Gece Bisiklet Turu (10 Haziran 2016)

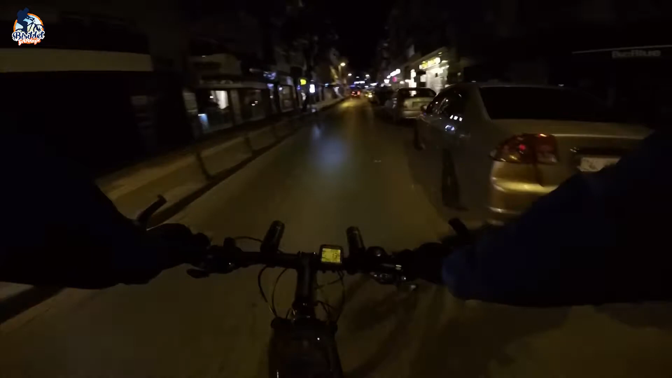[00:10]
Merhaba bisiklet yolculuğu takipçileri. Şu anda Pendik sahile doğru pedallıyoruz. Bu gece iftardan sonra bir tur yapalım dedik.
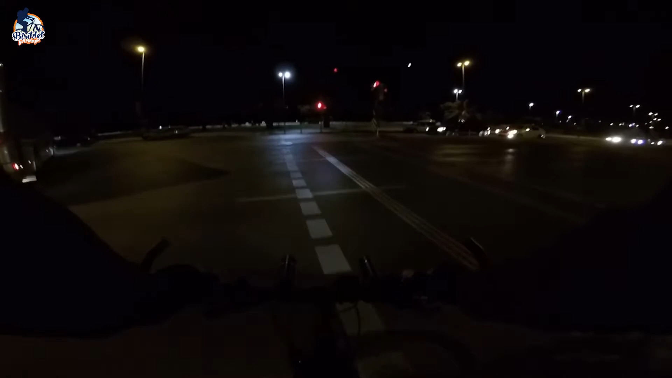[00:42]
Güvenli bir şekilde sahildeki bisiklet yoluna ulaştık.
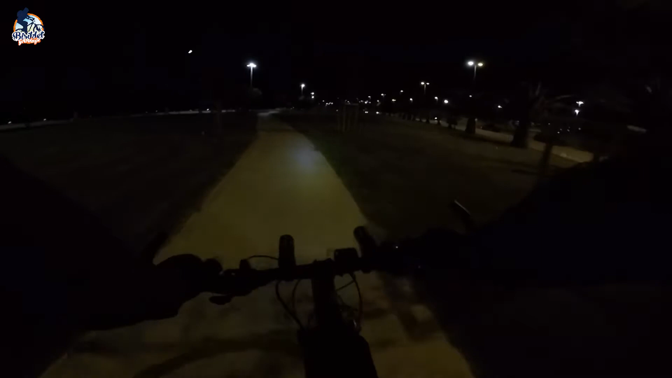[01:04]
Burada şu an bisiklet binilecek gibi değil.
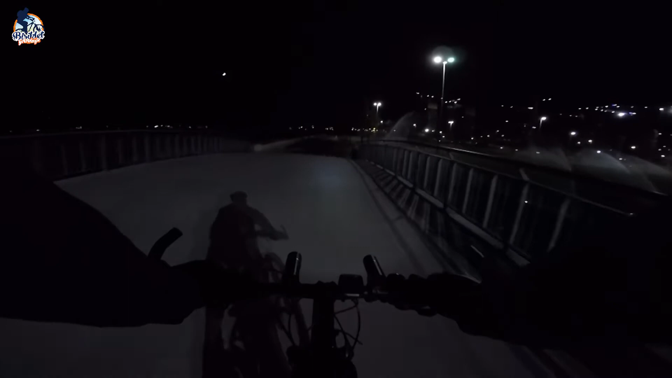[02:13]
Oo, yine sulamanın olduğu bir yere geldik. Mecburen yavaşlayacağız.